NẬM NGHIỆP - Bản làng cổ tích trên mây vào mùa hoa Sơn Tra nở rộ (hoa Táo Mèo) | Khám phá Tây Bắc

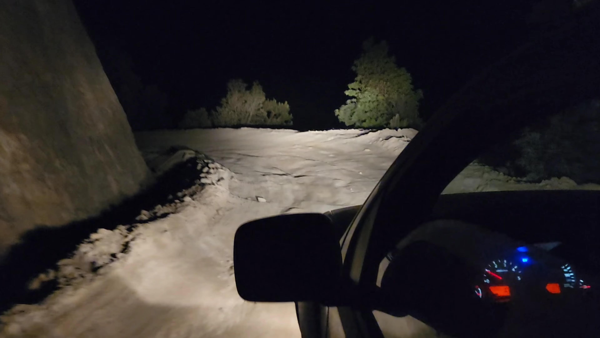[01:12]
Cái đường đang thi công á, nó xấu khủng khiếp. Chạy vô đây vừa đói vừa mệt. Đường thì vòng quanh co, nguyên xe mình ai cũng ói xanh mặt.